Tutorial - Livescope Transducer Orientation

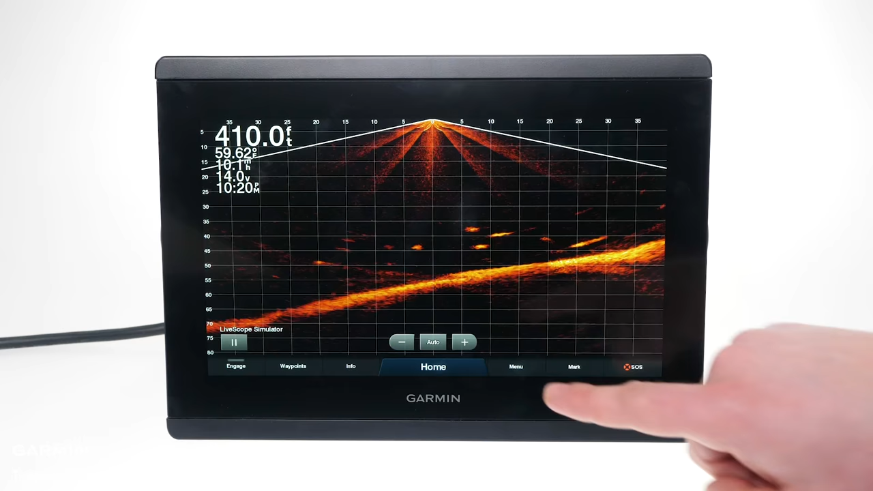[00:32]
On screen: depth 410.0 ft
Menu, Sonar Setup, Installation and Orientation.
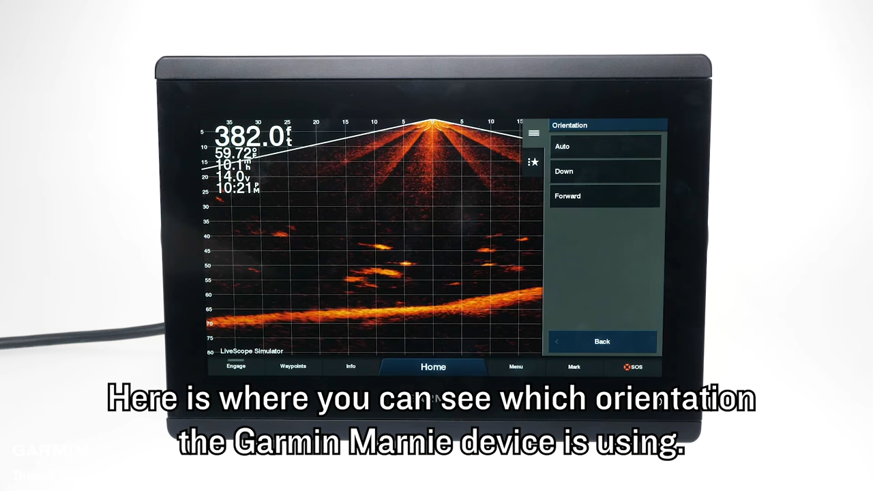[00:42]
On screen: depth 382.0 ft
Make sure that you are in auto mode. Now check your installation. If you are using forward view,
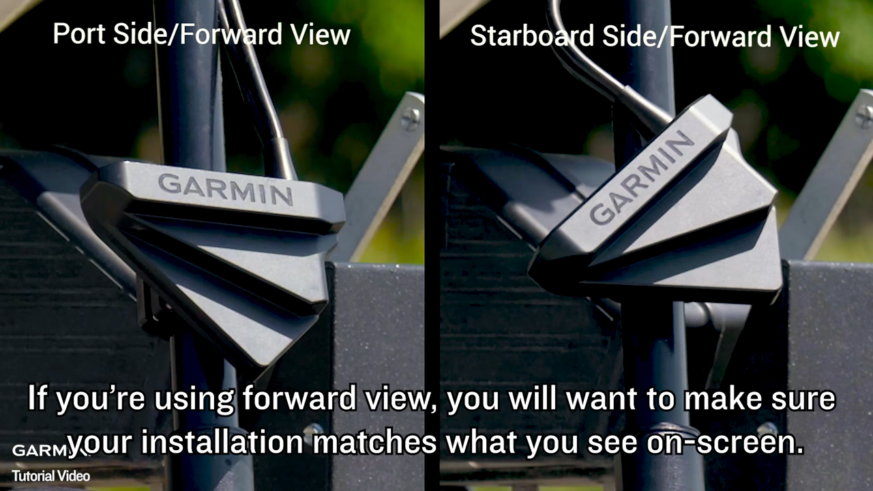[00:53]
you will want to make sure your installation matches what you see on screen.
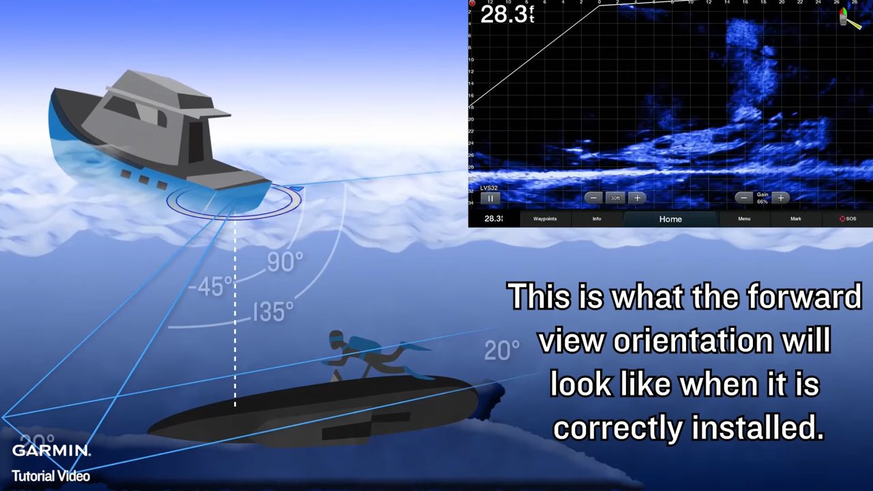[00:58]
On screen: depth 28.3 ft
This is what the forward view orientation will look like when it is correctly installed.
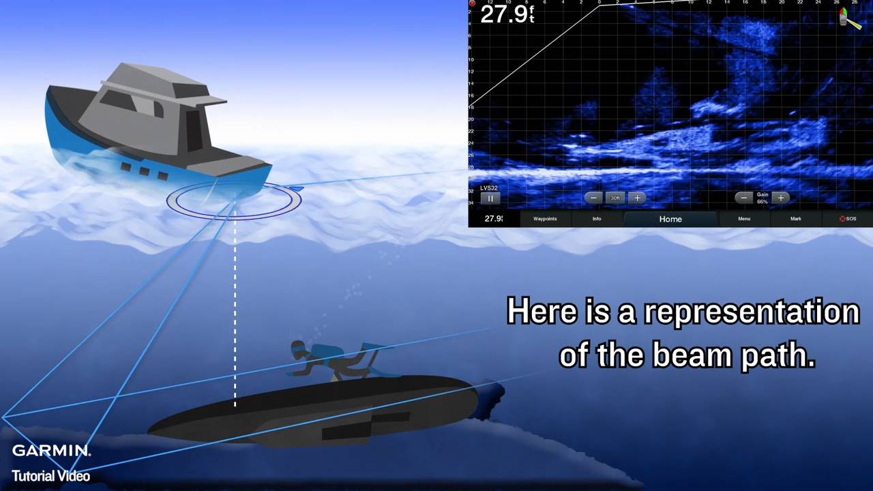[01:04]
On screen: depth 27.9 ft
Here is a representation of the beam path.